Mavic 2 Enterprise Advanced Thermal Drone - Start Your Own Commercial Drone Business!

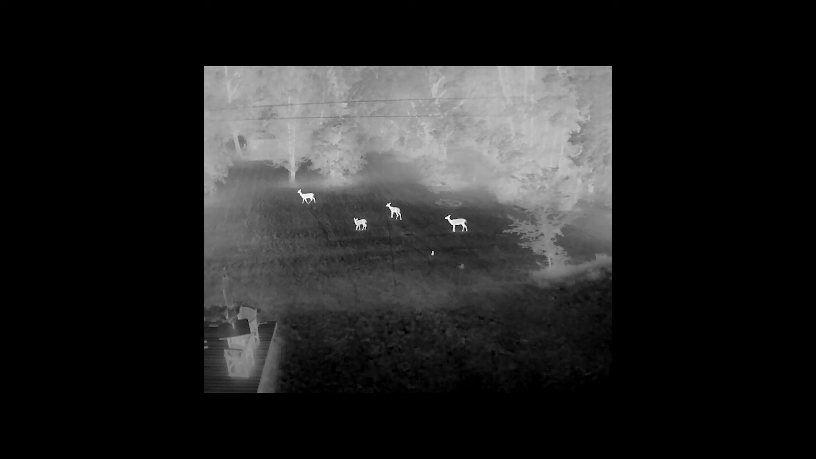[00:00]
Honey, come look at this. This is deer.
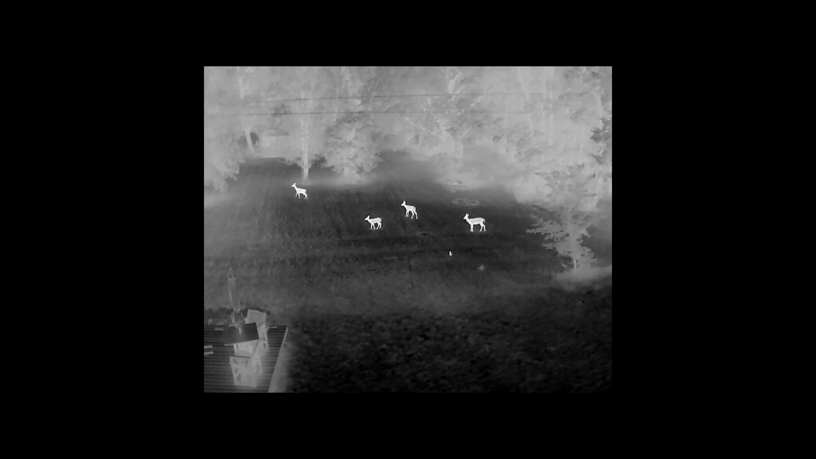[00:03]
Oh yeah, they kind of look like ghosts. Yeah, they do.
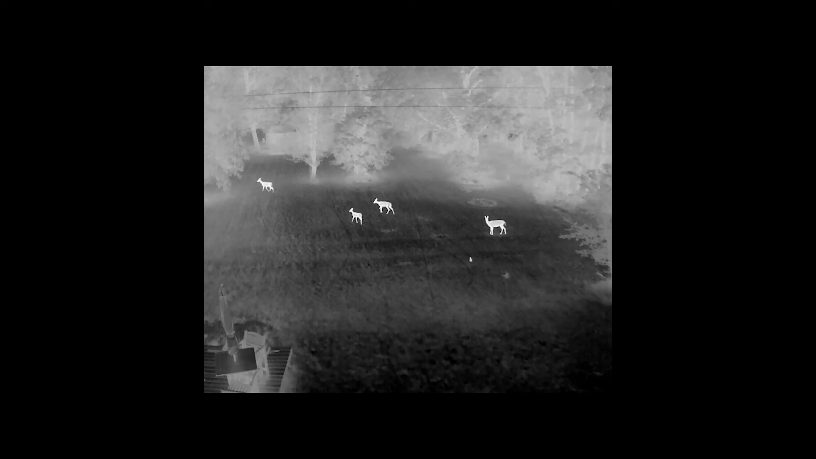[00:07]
And a bunny. Oh yeah, that is a bunny.
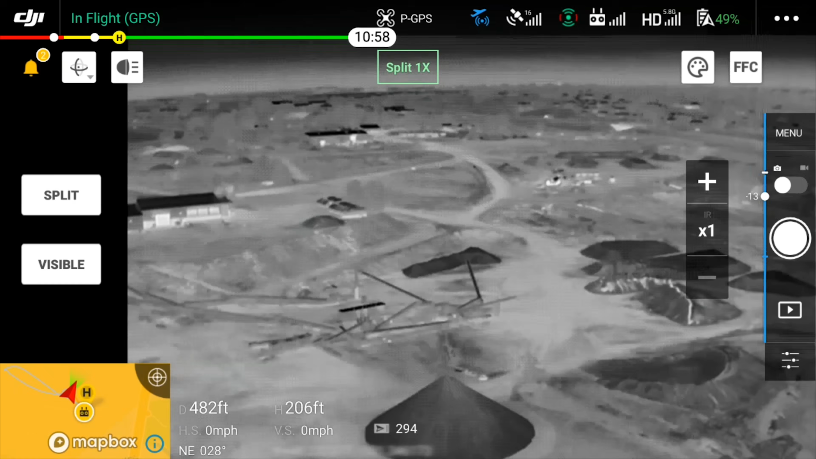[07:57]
So right now I'm going to switch over to the infrared I'm going to zoom in by clicking this plus right here to two times.
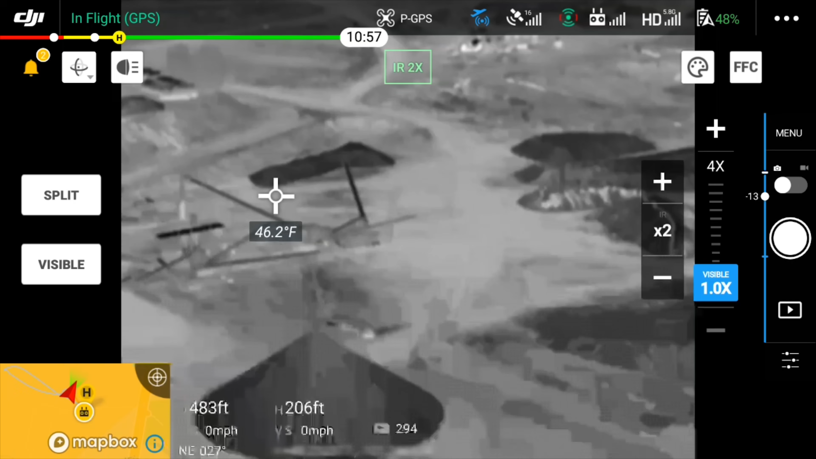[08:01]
On screen: spot 46.2°F
Let's get a good look at that sand pile right there.
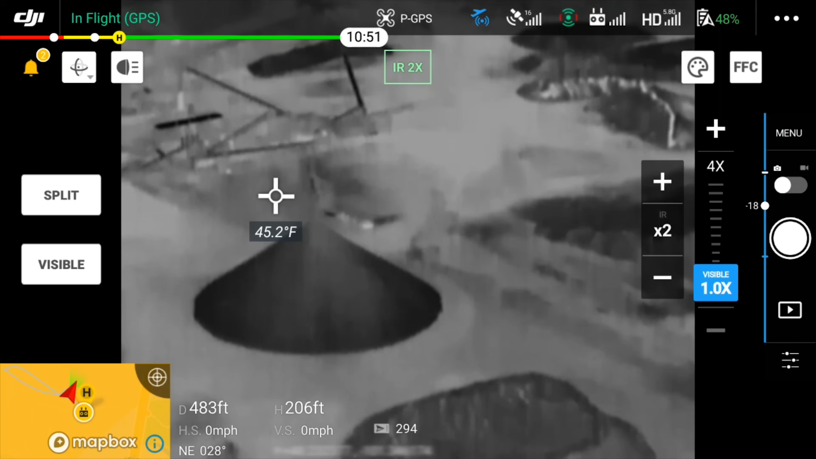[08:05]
On screen: spot 45.2°F
I'm going to take a photograph all right so presumably that's what I'm going to see when I download it to my computer right?
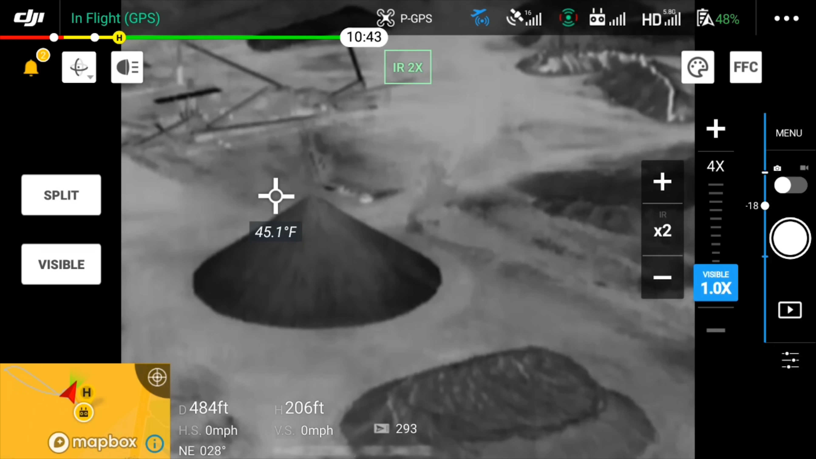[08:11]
On screen: spot 45.1°F
No you're only going to see it in 1x. When this drone takes a photograph it only records in one time. It doesn't record a zoomed in image. Now I'm told that's going to be changed with an upcoming firmware update but for now just know that if you want to zoom in on an image you have to do it in post-production you have to do it with your editing software.
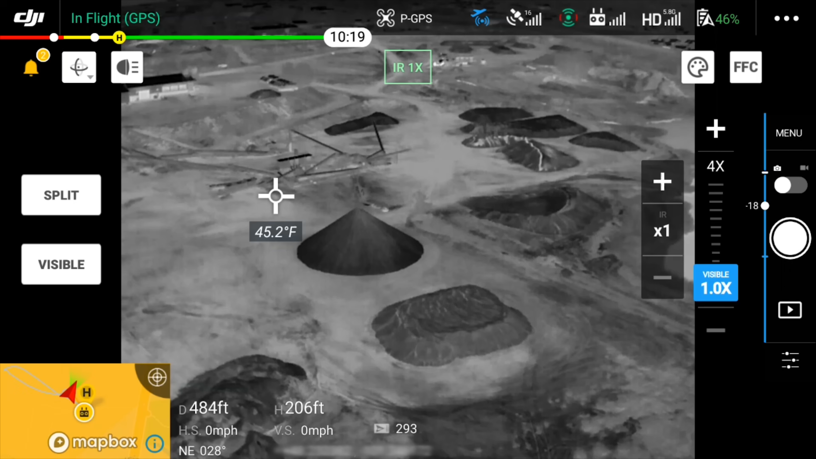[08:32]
On screen: spot 45.2°F
So the visible camera you can zoom in up to 32 times of course you're not going to be able to see very much
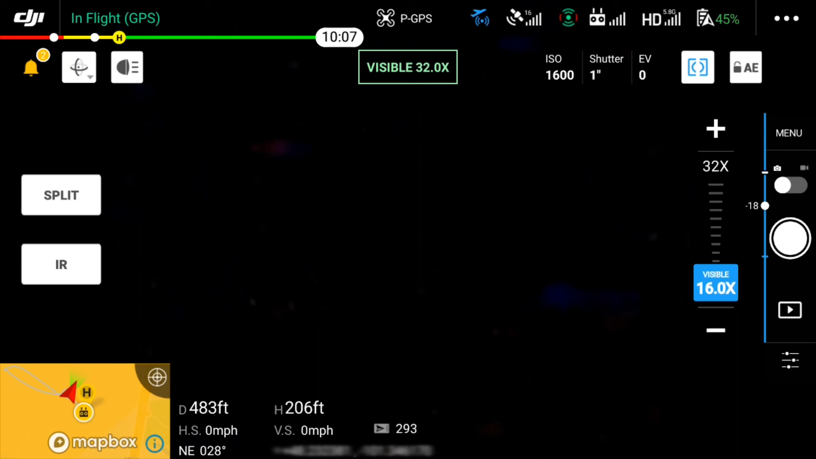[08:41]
right now but but you can zoom into 32 times and with the thermal camera you can zoom in up to eight times okay.
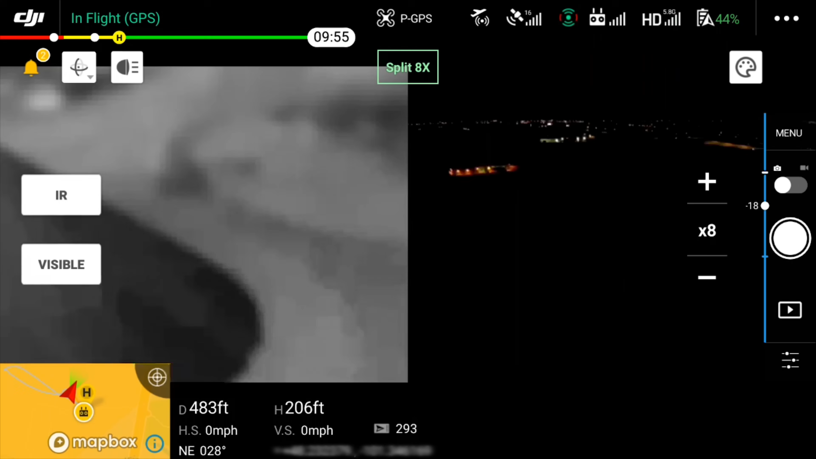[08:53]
So let's go to split screen you can also zoom in on the split screen up to 16 times okay.
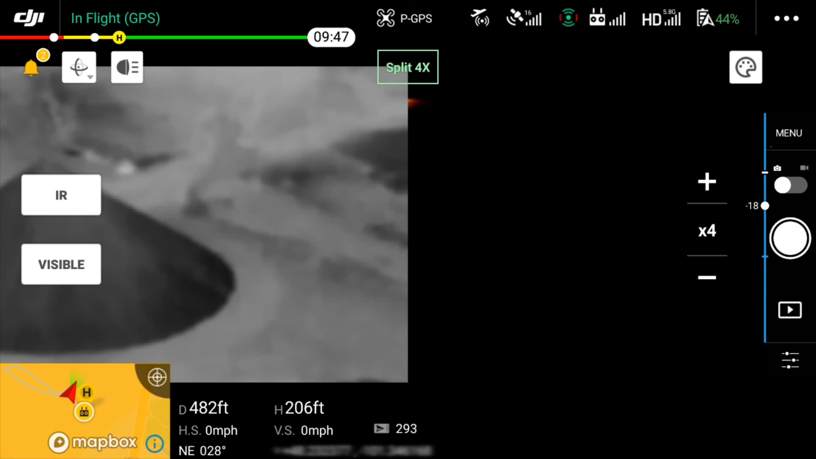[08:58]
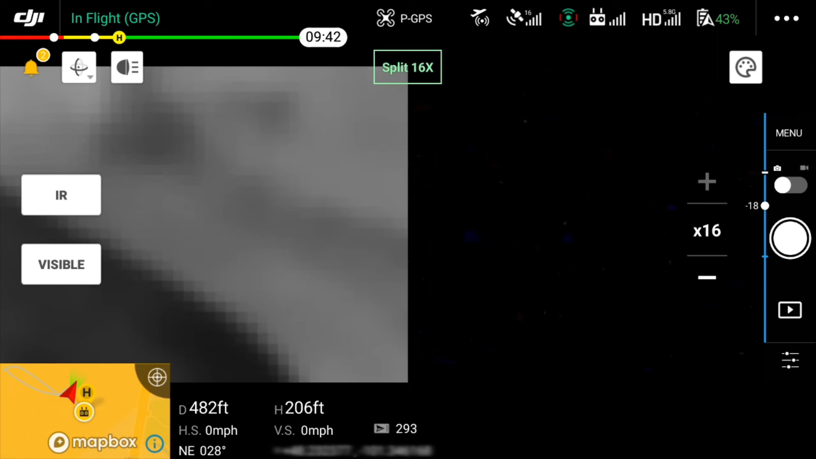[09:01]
Now 16 times you're really not going to see much I would say a max that I would want to zoom in with the thermal camera is four times otherwise you lose quite a bit of quality.
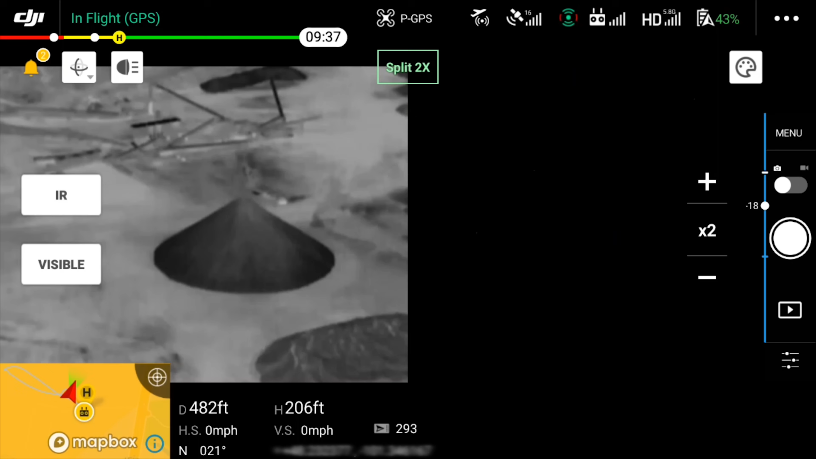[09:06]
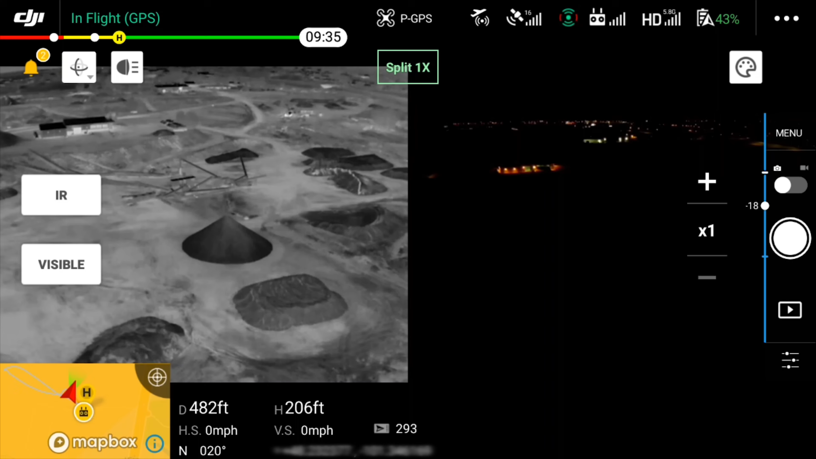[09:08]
So the other thing that I wanted to show you on here is the color palettes. So right now I'm recording white hot there's black hot that means that the warmer temperatures are going to show up black there's rainbow iron red arctic fulgurite
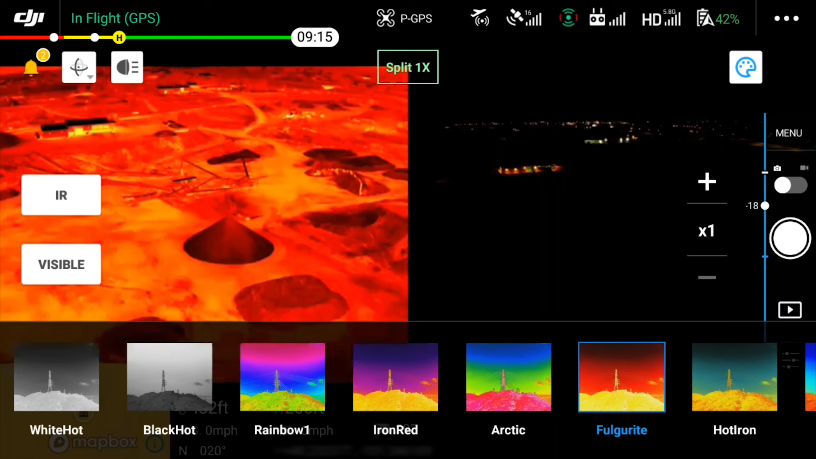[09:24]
holtron rainbow tint which is my favorite and medical for most search and rescue type situations you're either going to be using white hot or black hot. So there's a quick look at the DJI pilot app I'm not going to do a detailed tutorial on this app because that could be its very own video there's a lot of information here so if you guys are interested in seeing everything about this app just let me know in the comments you know if this video does well it means that you guys are interested in seeing more about this drone of course like I mentioned I will be doing
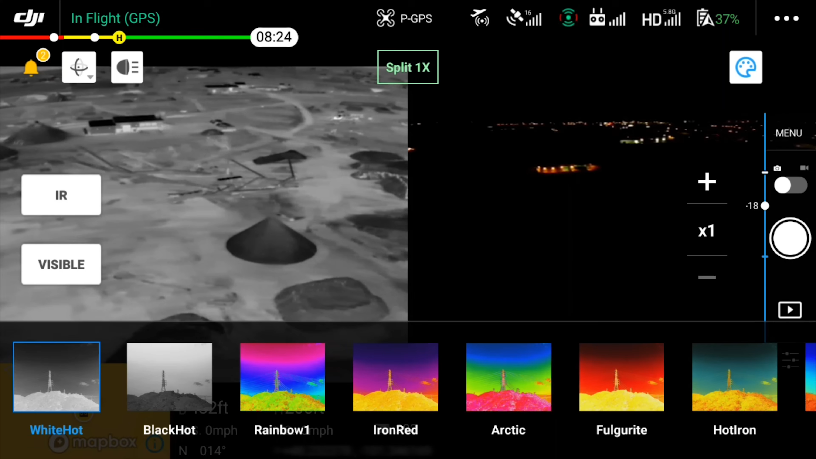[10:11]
another video on this drone getting a little more in depth on the things that you can do with it but if you guys want to see a detailed tutorial on the pilot app just let me know down in the comments and I can make one of those as well. Now one thing that I do want to show you here that I was able to capture this morning is when I was flying around I did find some more deer so pretty cool and then I used the
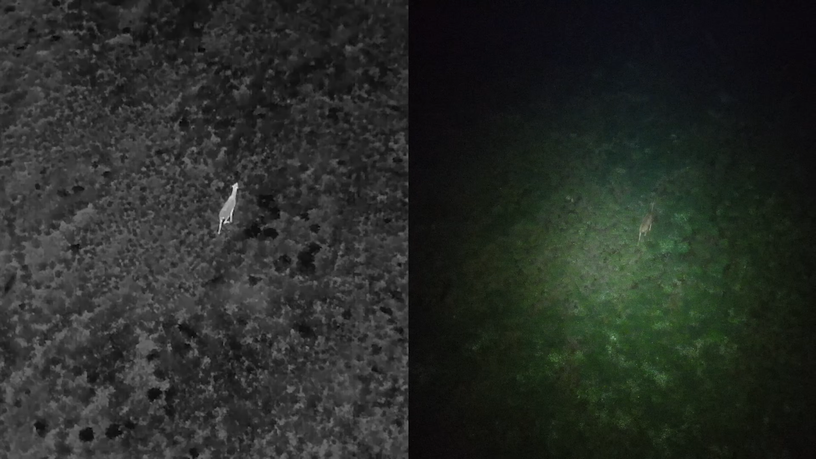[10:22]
spotlight I have the spotlight attached and I was able to shine the spotlight on them get a better look at them so that just shows you how powerful this drone can be for search and rescue